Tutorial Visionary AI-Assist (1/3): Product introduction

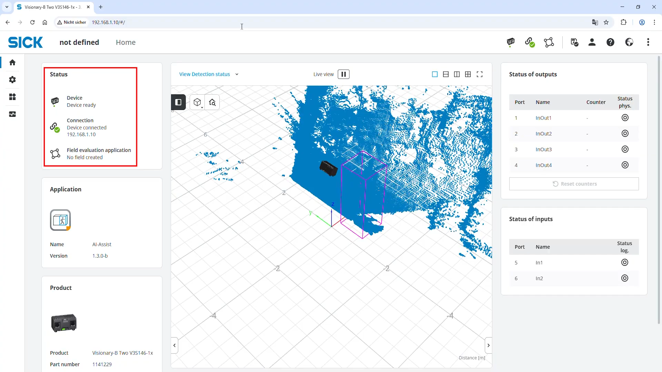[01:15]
On the home view, I get a summarized overview of all the relevant device information, including a live image and the I.O. status.
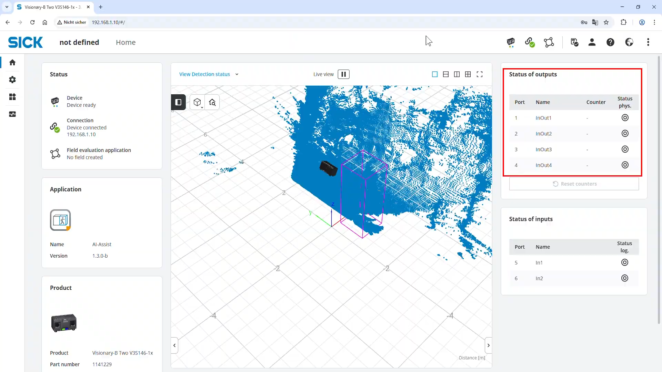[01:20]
Login as service with a default password to configure the device.
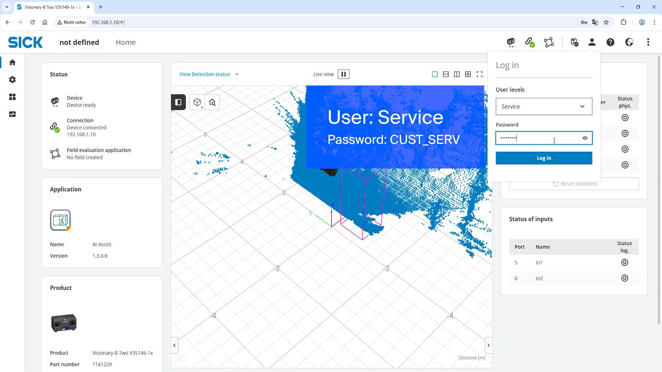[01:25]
As a first step, let's get used to the visualization options of the 3D viewer. There are multiple options to display the 3D point cloud. The detection status view, where the points are highlighted that lead to a detection in an evaluation field.
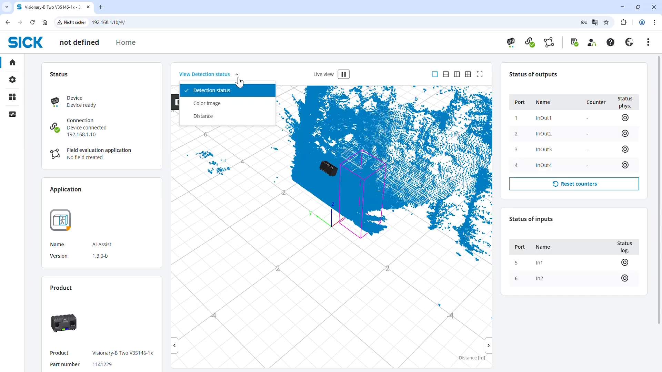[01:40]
The distance view, where the points with the same distance are indicated in the same color. The color view, to overlay the 3D points with their real color. Navigating in the 3D view is simple. Rotate the point cloud by holding the left mouse button while moving the cursor around.
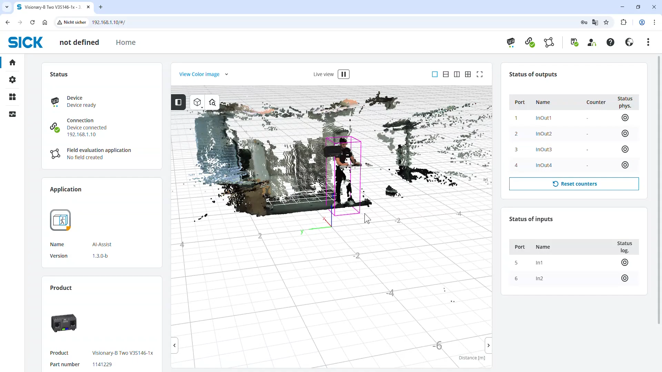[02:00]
To move the point cloud, click and hold the right mouse button.
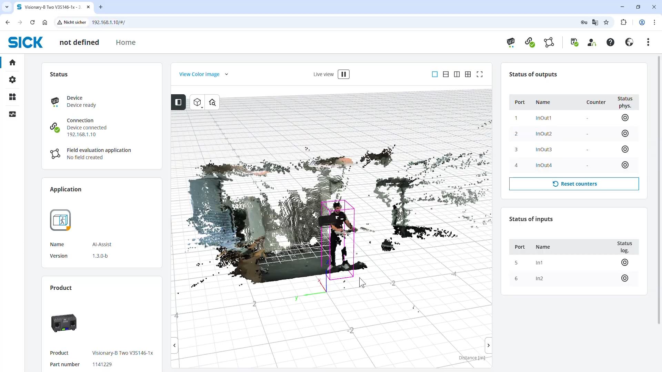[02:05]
Zooming in and out can be done by rotating the mouse wheel or using the scroll gesture on the touchpad.
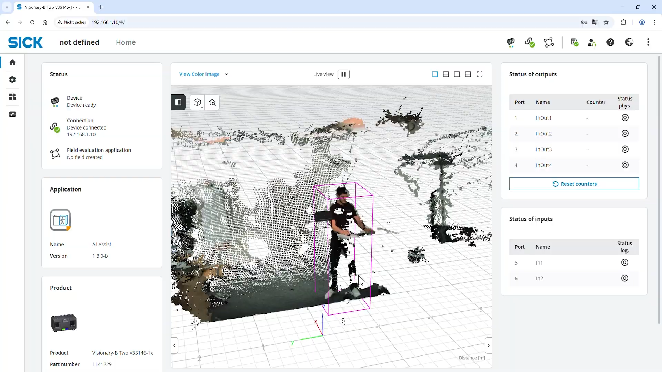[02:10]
If you want to see the full 3D image again, simply select the initial view in the top left. The use of the device perspective also enables the display of a 2D image.
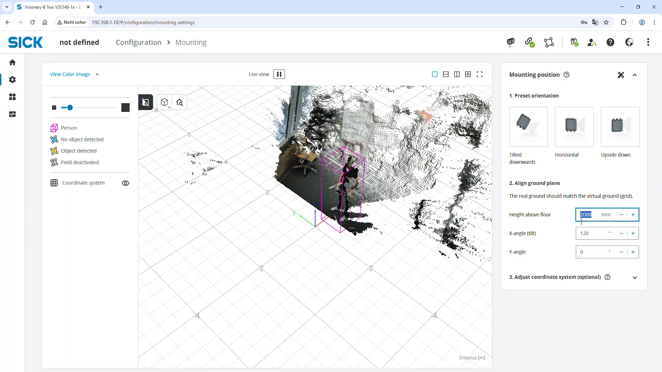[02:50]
These allow the Visionary AI Assist to correctly map the measured 3D distances to their position in the real world. Once the point cloud matches the grid, we are good to go.
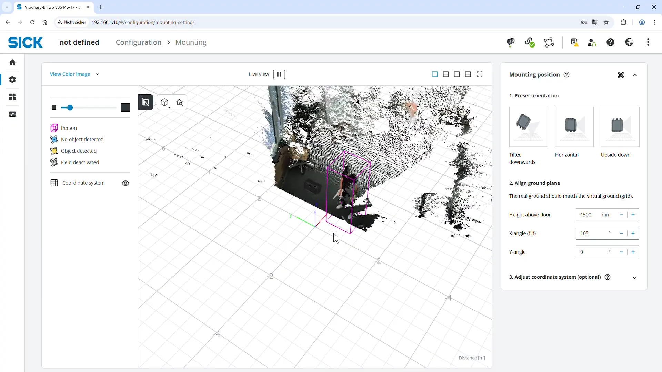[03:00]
Second is the configuration of the image and filter settings. The wide field of view covers a broad area and reaches up to 60 meters. The 90 degrees narrow field of view is more
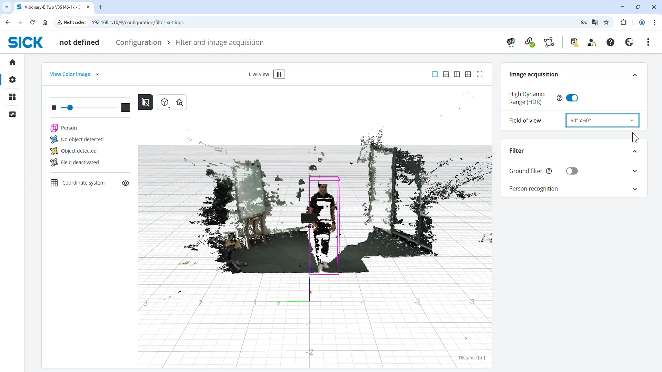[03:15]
precise beyond 10 meters and reaches up to 37 meters.
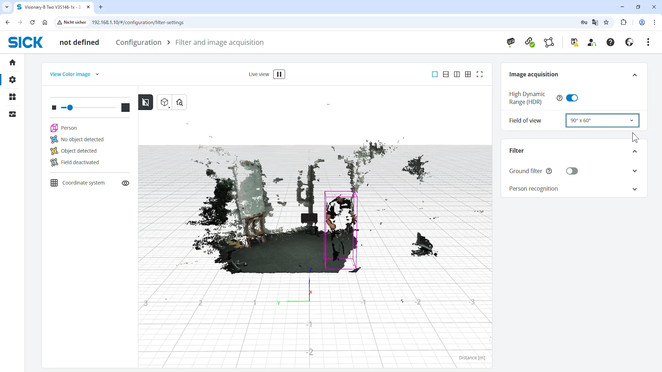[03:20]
I use the wide default setting with 130 degrees. If needed, you can further optimize your applications with features like the ground filter.
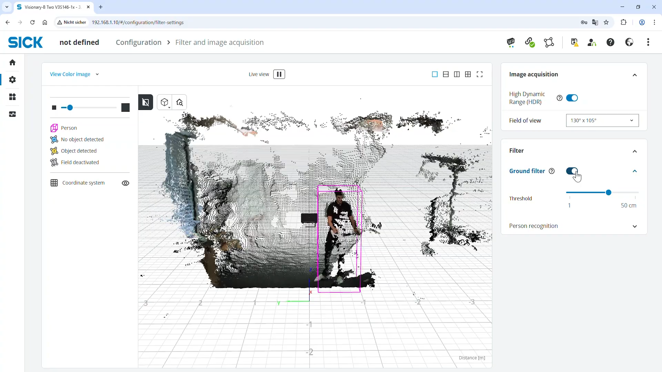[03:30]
As soon as these settings are done, I can start to create an evaluation field. Switch to the top view and use the pen tool to easily set up the corner points of an evaluation field.
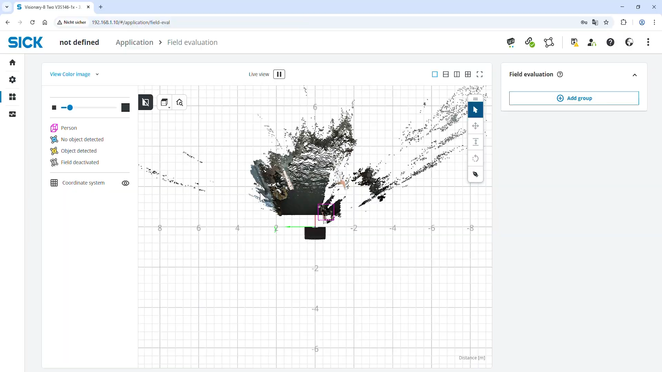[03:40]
With the help of the other tools, I can further adjust it, for example in terms of height.
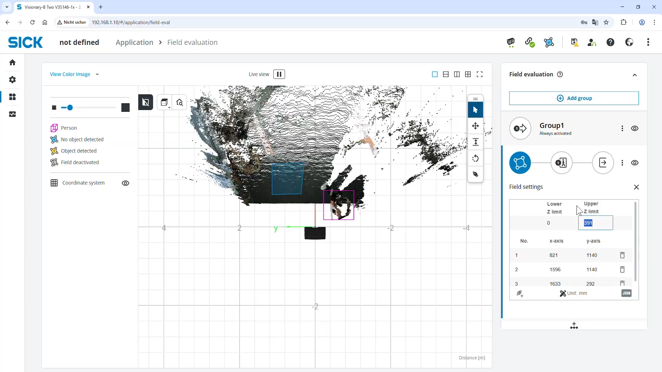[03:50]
Creating another field or another group is just as easy.
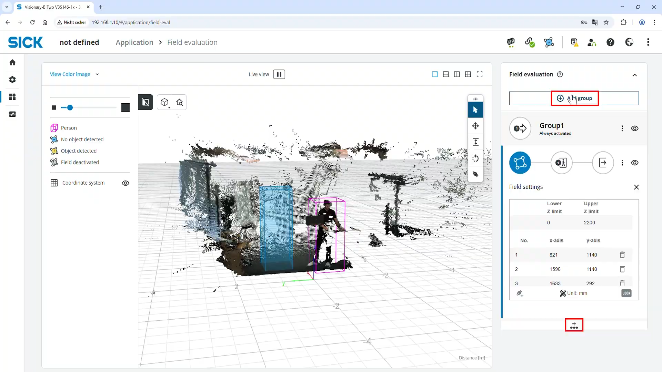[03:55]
Configure the evaluation to detect only persons
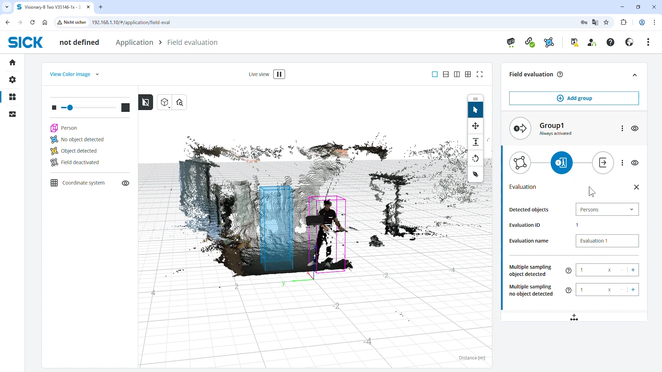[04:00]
or all kind of objects above a specified size. I choose persons for now. And just like that, I have configured my first Visionary AI Assist evaluation field. Let's test if it works as expected.
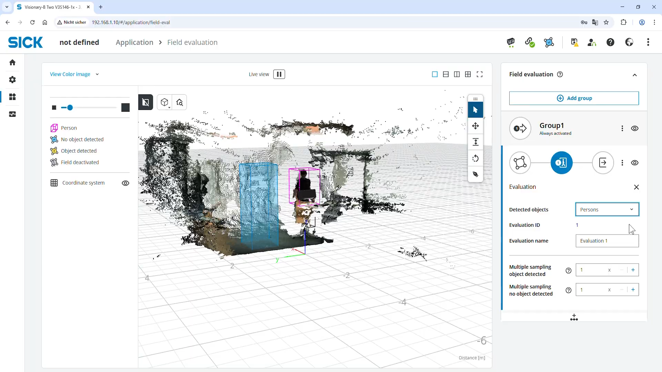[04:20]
If a person enters the evaluation field, the viewer shows a detection. Another object does not trigger a detection. As soon as I switch to all objects, my test object also triggers the detection. The combination of these different evaluation options makes it possible to solve a wide range of intelligent applications.
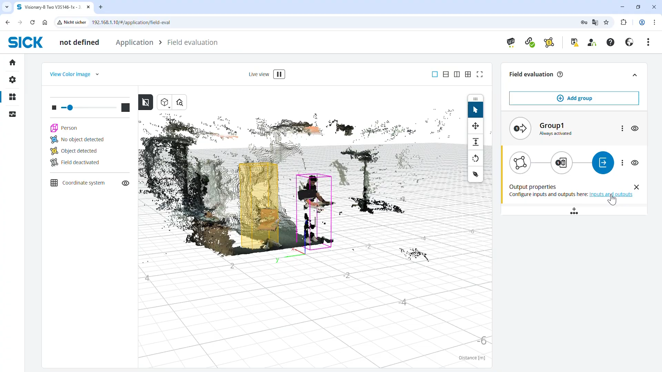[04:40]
Finally, the Inputs and Outputs page allows to easily link these detection results to different output interfaces like digital IOs or the CAN interface.